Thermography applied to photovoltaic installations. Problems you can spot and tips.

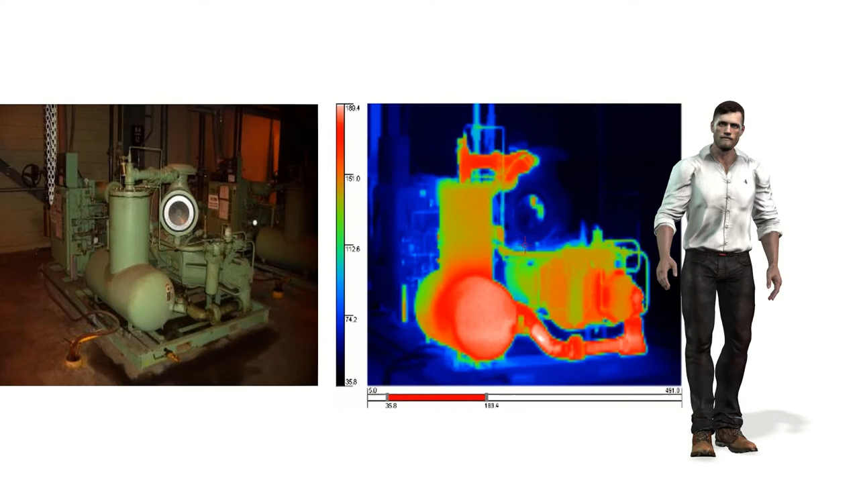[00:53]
using special cameras called infrared cameras which will capture the infrared radiation that all bodies emit and using some formulas they are going to convert this measurement of infrared radiation into measurements of the surface temperature of the objects that we see those temperatures are going to be represented in the form of colored images to do this infrared cameras allow us to use different color palettes which associate a specific color with each temperature in this way we can say that an infrared camera takes photographs or videos of the temperatures of objects we call these temperature photographs as thermographs
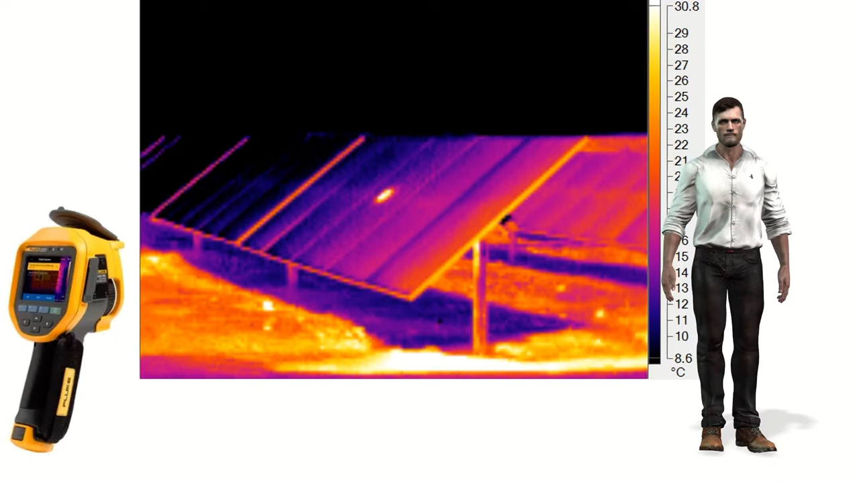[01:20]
On screen: scale top 30.8°C, scale bottom 8.6°C
each image point on the camera display represents a temperature of the surface of the object as we can see an infrared camera and a normal digital camera are very
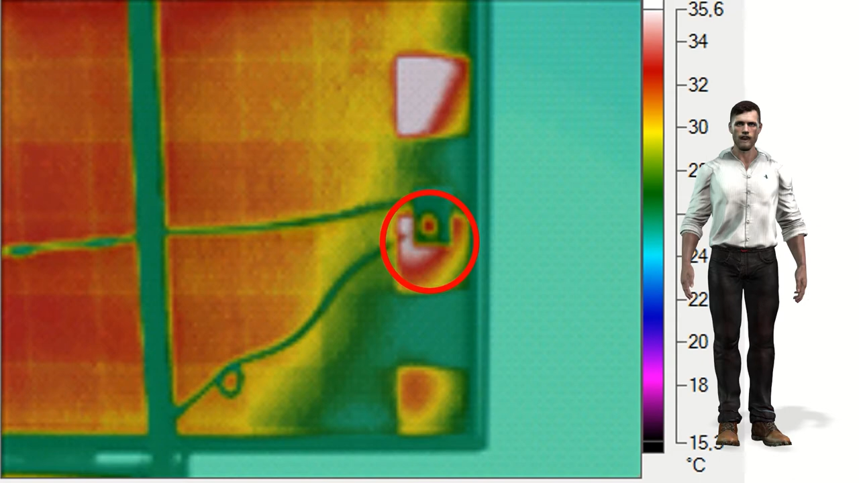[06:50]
On screen: scale top 35.6°C
cameras despite the fact that the temperature in this particular diode box is not very high it is possible to detect abnormal heating associated with incipient problems that over time could lead to a failure of the installation here we can see another example where the camera indicates a temperature of about 72 degrees celsius in one of the cells compared to an average temperature of about 24 degrees for the rest of the panel as we can see it is an already important temperature difference close to 50 degrees celsius
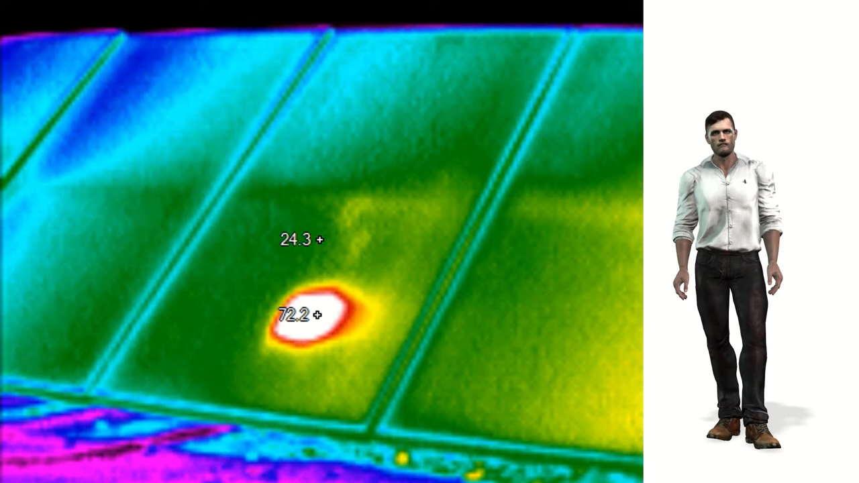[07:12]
in turn excessive heating of one cell can lead to deterioration of other nearby cells over time which causes the damage to spread throughout the panel
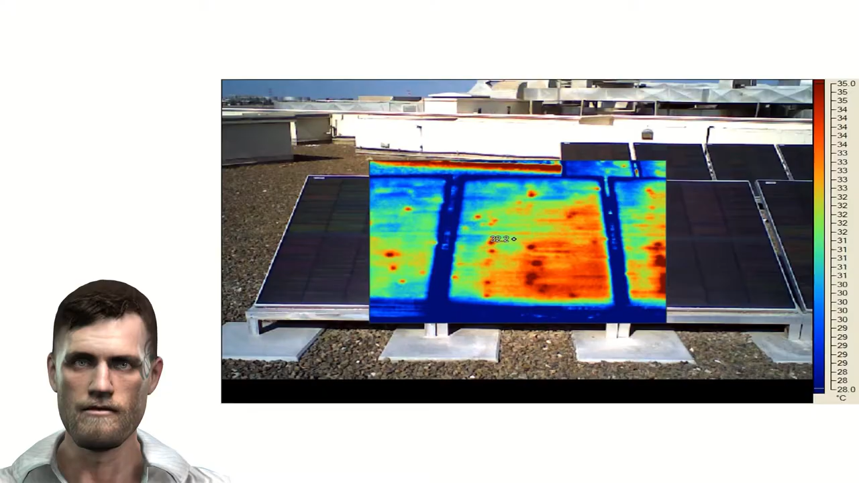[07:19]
On screen: scale top 35.0°C, scale bottom 28.0°C
the problems that we can find in the panels can be diverse previously we have seen defective cells in a very defined way although we can also find panels that randomly present different hot spots depending on the type of technology used to manufacture the panel what is clear is that with the infrared camera we will be able to detect these temperature variations an aspect that is critical during the commissioning of the photovoltaic installation since at that time it will be much easier and cheaper to replace any panel that already presents problems and
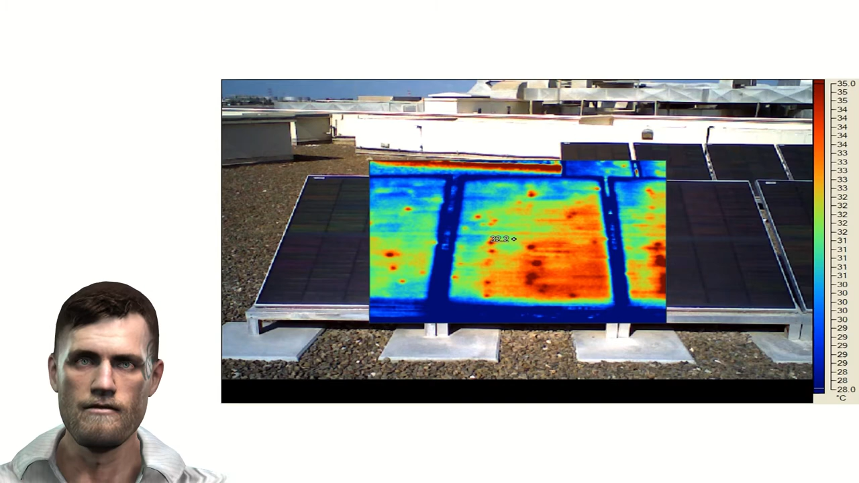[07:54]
On screen: scale top 35.0°C, scale bottom 28.0°C
it will be also much easier to ask for guarantees from the manufacturer on defective panels as we have already seen we can inspect the panels both from the front and from the back as long as the type of installation allows it
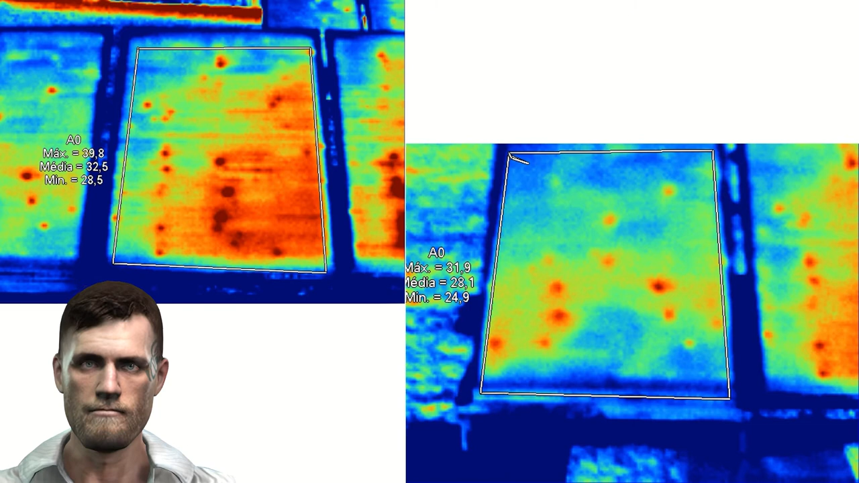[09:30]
the panel for example in the image on the left we have that the minimum temperature is 28.5 degrees celsius the average temperature is 32.5 degrees and the maximum is 39.8 degrees in other words if we consider a temperature variation of 4 degrees between cells multiplying by an efficiency loss of 0.5 percent
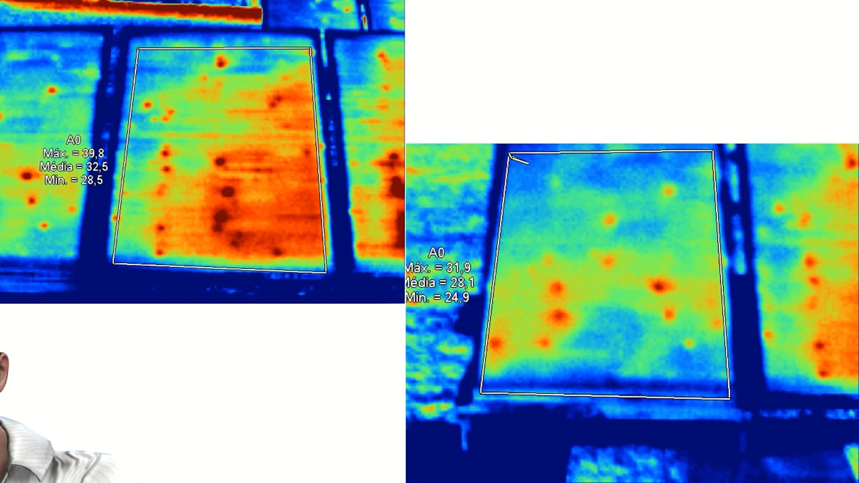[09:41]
for each degree then some cells will have an efficiency loss of two percent and for hotter cells the loss efficiency can reach five percent here we see more examples of problems
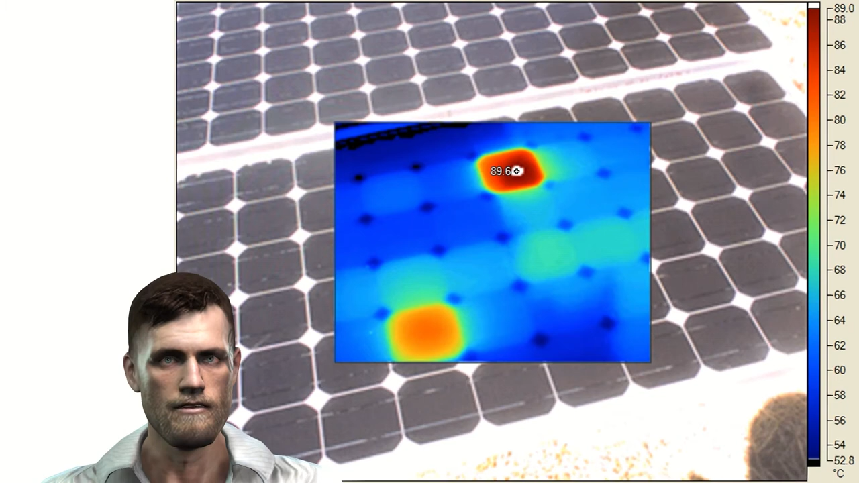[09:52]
On screen: scale top 89.0°C
detected in photovoltaic panels sometimes it is not even necessary to install the panel simply by short-circuiting its output we can detect cells with problems of course it is important to carry out the inspections correctly and avoid errors such as the one we see in the image where the shadow of people is perceived on the panel itself which means that the images and measurements obtained
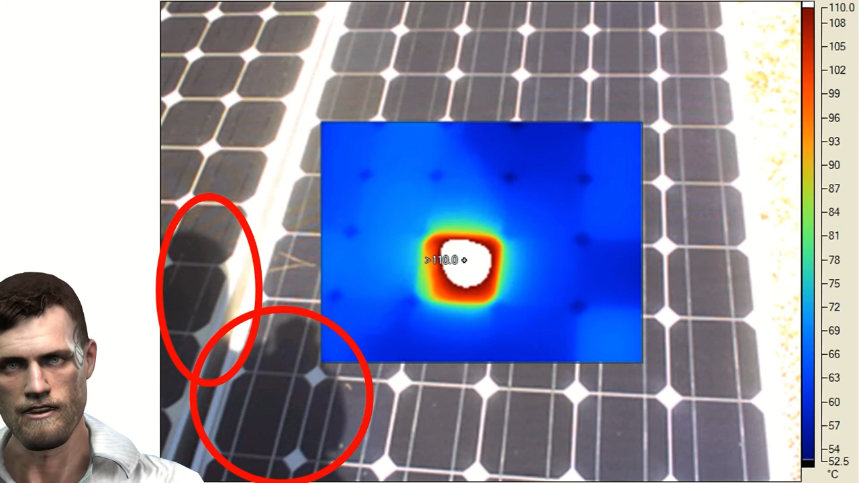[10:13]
On screen: scale top 110.0°C, scale bottom 52.5°C
are not as professional as they should be so far we have seen many examples of problems in cells but we can also detect